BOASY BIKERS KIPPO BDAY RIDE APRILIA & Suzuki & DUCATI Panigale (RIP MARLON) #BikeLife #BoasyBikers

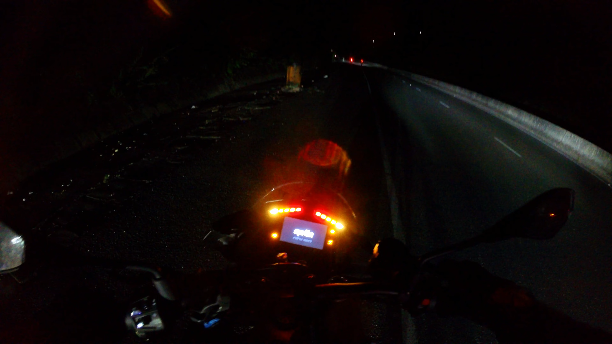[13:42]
the roundabout to start it all, you know, it got customary, say. But if I pull over and wait for everybody, Benton skin I chin, you know, the man well and take on the road.
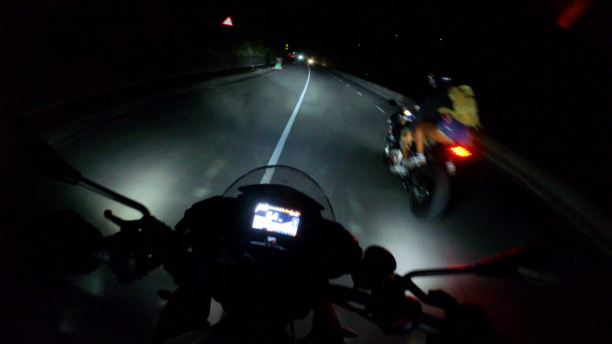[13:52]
You know. So yo, I hit the road at all. I take it on the real way. Show me what time it is. This is me, multiple camera angles as usual. I know about this.